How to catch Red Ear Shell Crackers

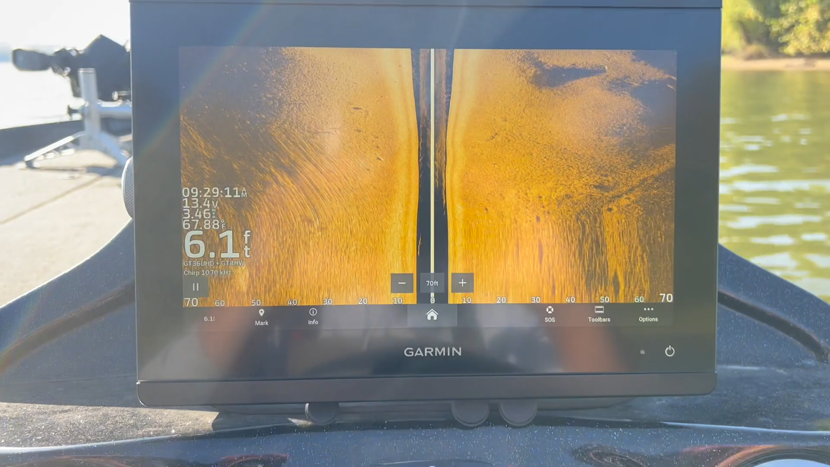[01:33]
On screen: depth 6.1 ft
so all i'm doing i'm side scanning right here
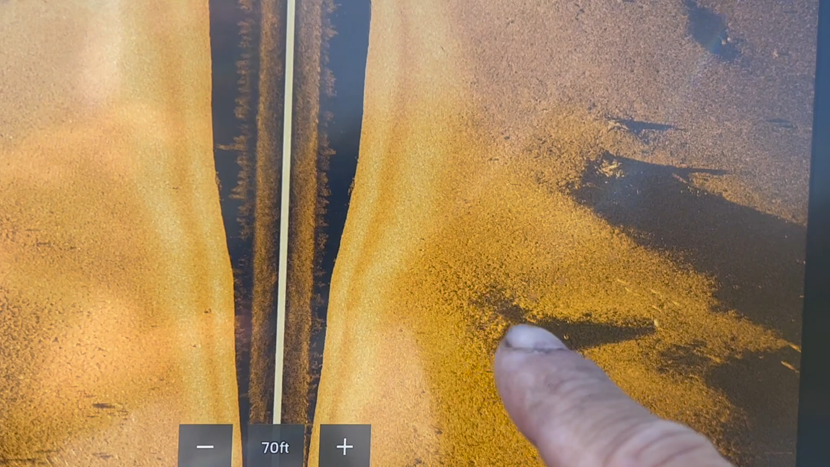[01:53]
here and then you can fish way out here on the flat coming into the channel back up on
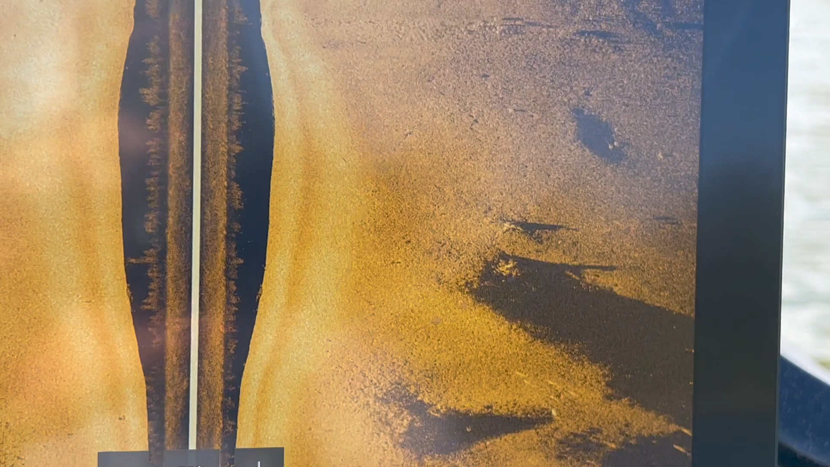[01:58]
the bank and you don't necessarily have to fish only the structure fish
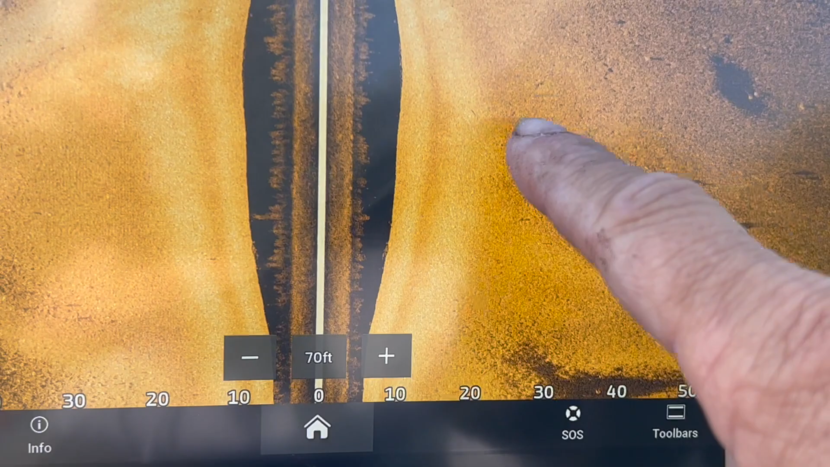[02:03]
the flat out around it right there that is fish
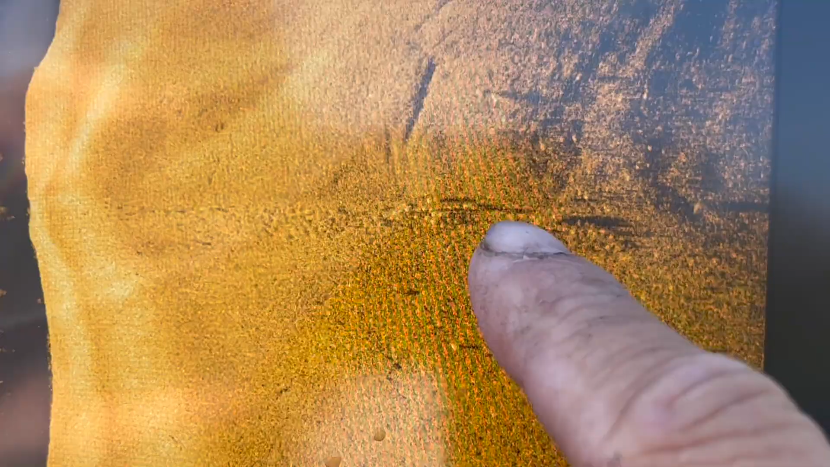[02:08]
right there see that that right there is what a piece of structure looks
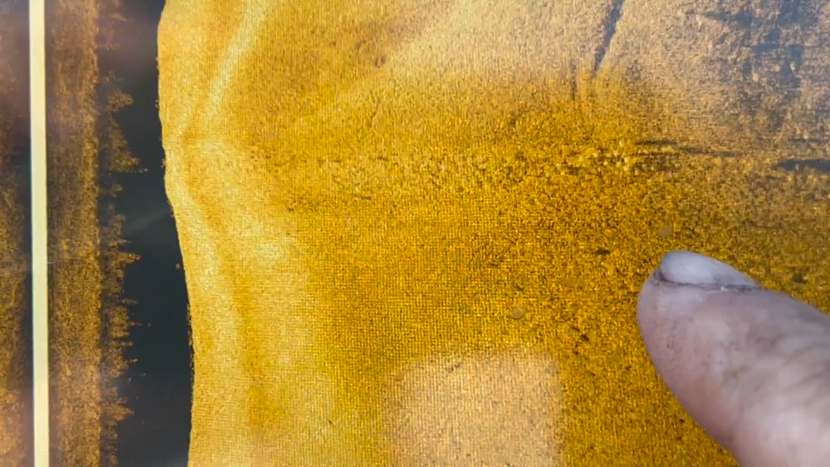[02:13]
like that has fish on it you can see them sitting in the little crevices
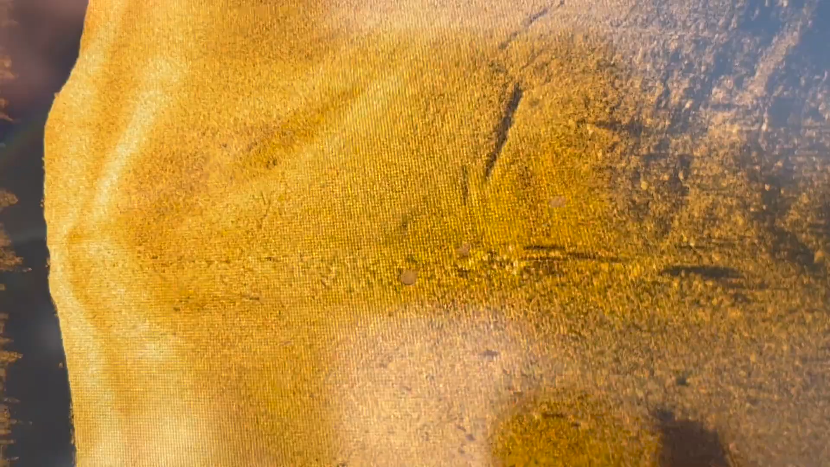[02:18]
you can see divots all the way up through here that right there is exactly what you're looking
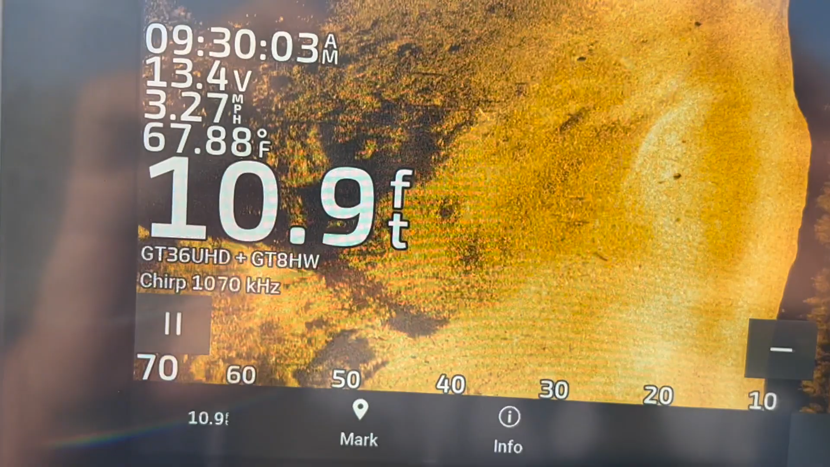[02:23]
On screen: depth 10.9 ft, water 67.88°F, speed 3.27 mph
for and i'm looking 70 feet wide on both sides and
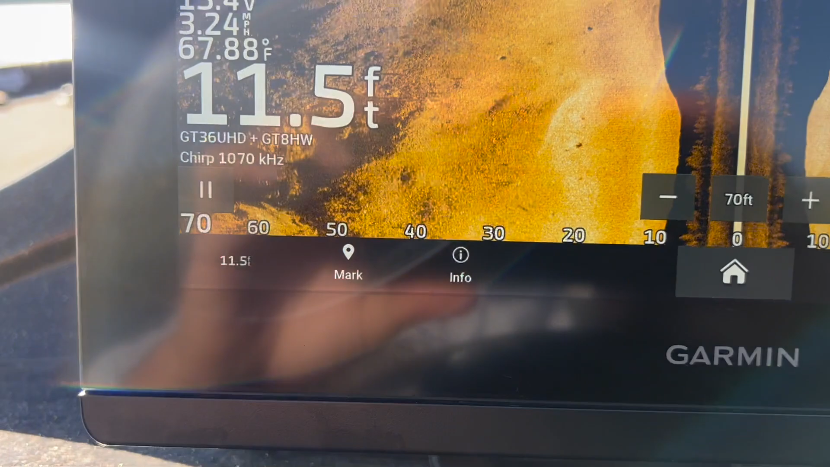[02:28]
On screen: depth 11.5 ft, water 67.88°F, speed 3.24 mph
we're in 11 put a water right here and that spot that
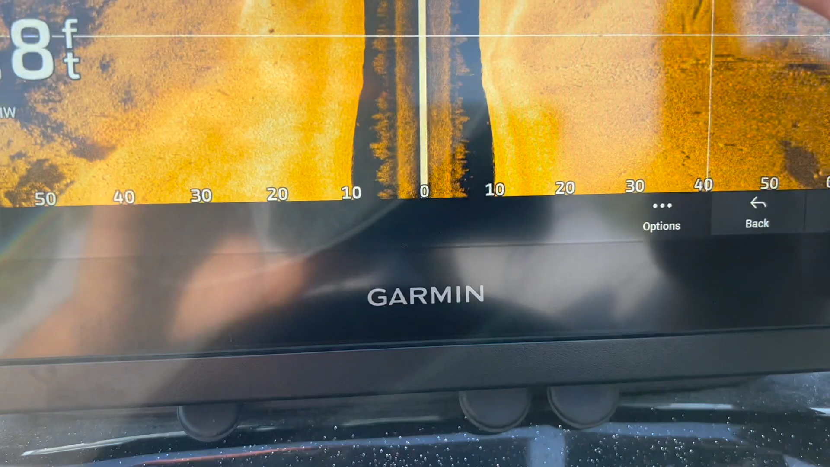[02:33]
spot is 40 feet off my right
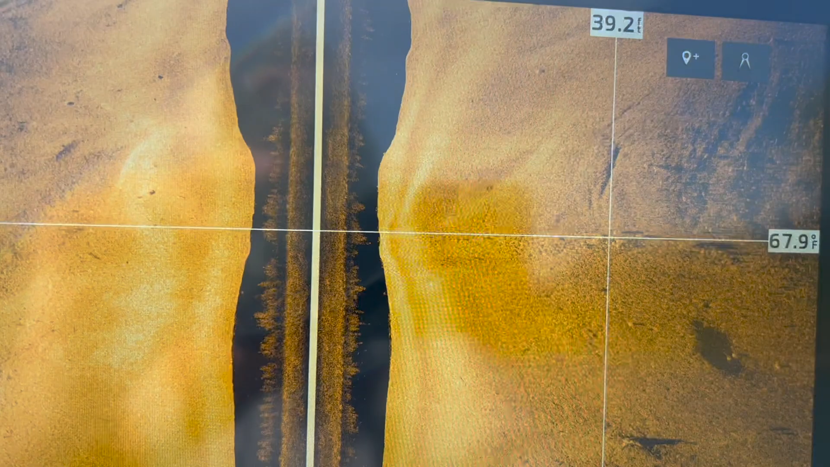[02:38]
hand side so it's probably not three or four feet deep in water
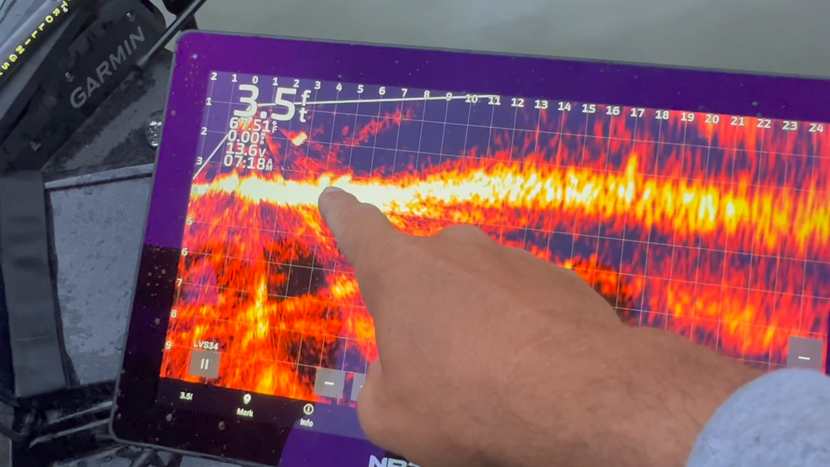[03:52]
On screen: depth 3.5 ft
all along this bank you can see those right there are red here right there's another one just popped up they're just cruising up and down
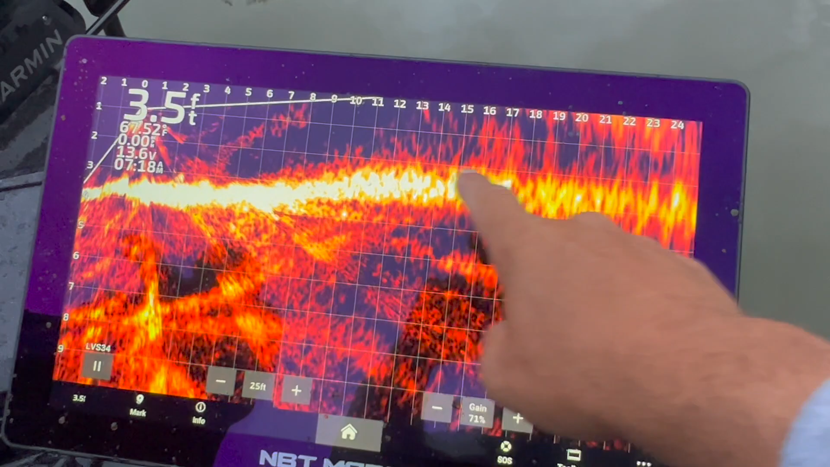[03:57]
On screen: depth 3.5 ft
this we're in three foot of water the channel is right over here and
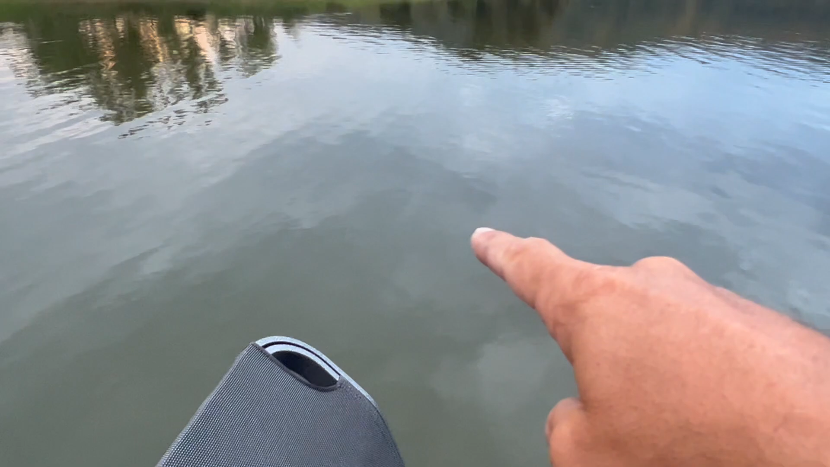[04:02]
about six feet deep right here we're right at the mouth of a cove right there's the river
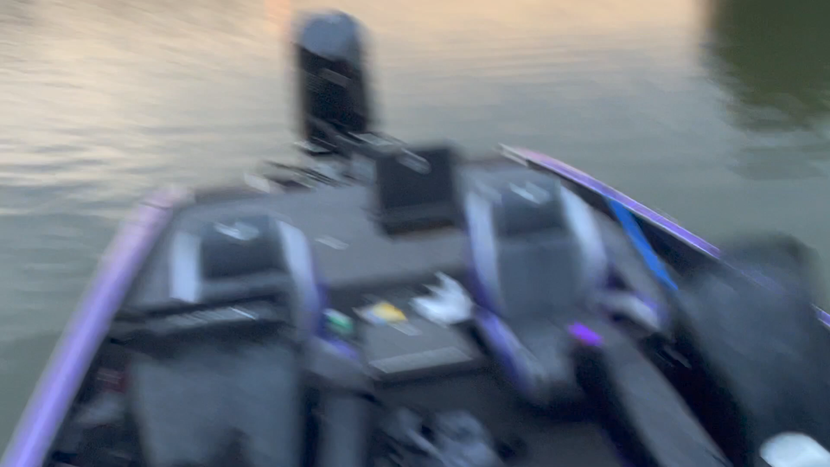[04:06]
and this can be replicated up and down barkley all these bright spots uh
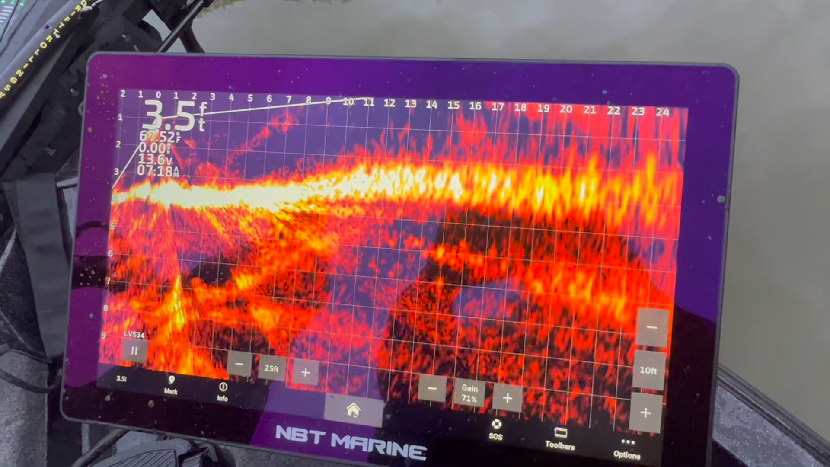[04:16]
On screen: depth 3.5 ft
you see them flashing and running that is the red ear right there